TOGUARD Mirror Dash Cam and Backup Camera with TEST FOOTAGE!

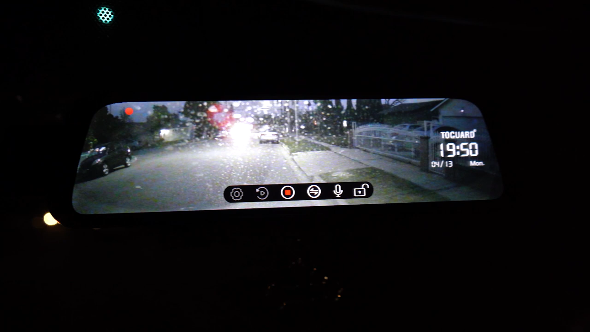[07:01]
As you can see, it looks like it's just blinding the whole thing. But back, not too bad. Actually makes the night vision almost kind of, you know, even if you can't see throughout your back window,
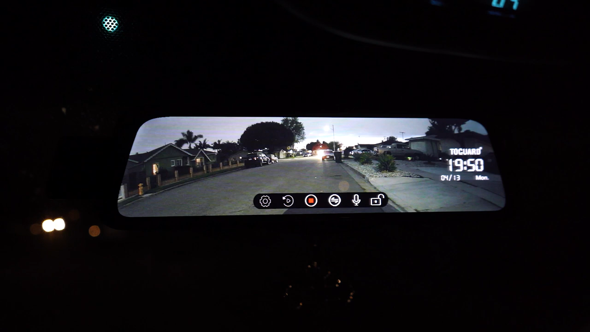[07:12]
at least the camera is making it look bright enough. But let's take it for a spin and see how it goes with cars going here and there. As you can see, actually, right now, there's a car coming.
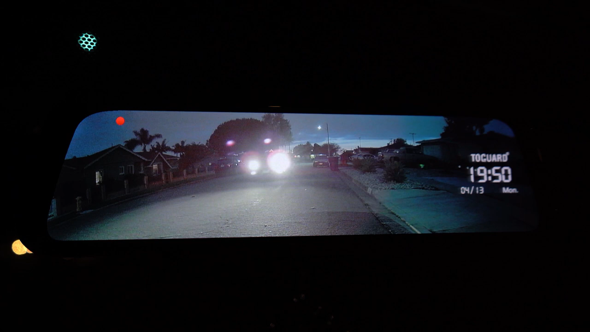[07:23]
It's not too bad in terms of glare. But let's take it for a spin and at night and see how it goes.